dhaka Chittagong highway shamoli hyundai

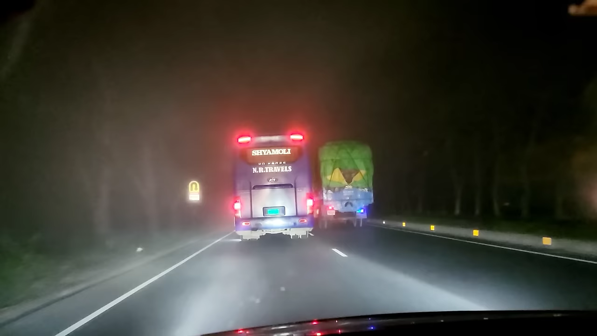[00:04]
প্রচন্ড কুয়াশা, প্রচন্ড। তাও খুব একটা বেশি না, সেদিন মা রোড সরি 300 ফিটে যা পাইছি অবিশ্বাস। এরকম হেভি ফগে সবসময় ইমার্জেন্সিটা অন করে দেওয়া উচিত।
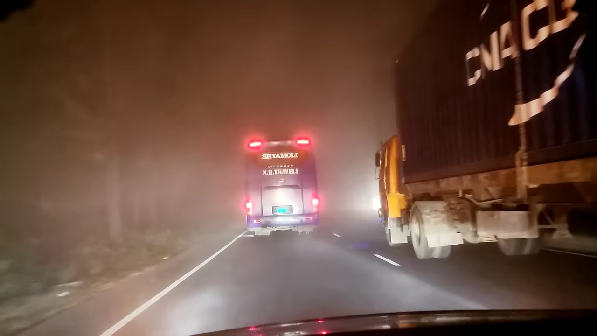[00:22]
তো পাগল হয়ে গেছে ওভারটেক করার জন্য, যাক যাক যেতে পারলে যাক, তুই সামনে পিছনে থাক।
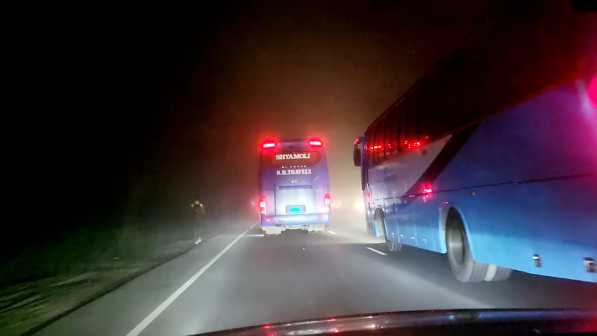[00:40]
আবার ধরা গেছে দুইটি,
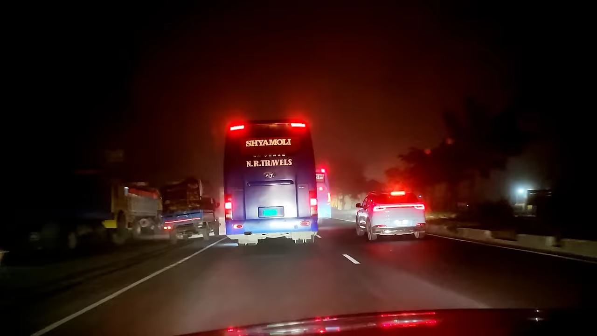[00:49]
জিপটা তো ধরা খাইছে মাস, আর আমি তো ভদ্র না।
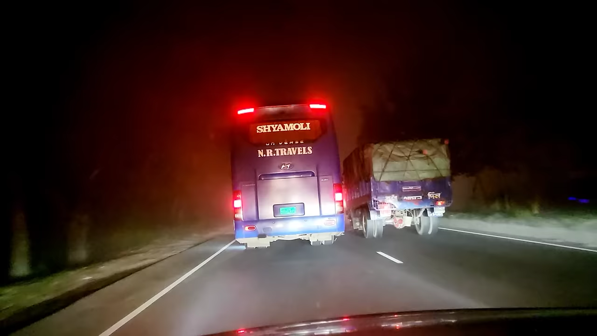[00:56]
গভেটও না, এটা গভেট বললেও গভেটের না কোনো কিছু করতে পারছে, হুদে গাড়ির তেল বেশি খাওয়াইতেছে আর টিপার মারতেছে কত।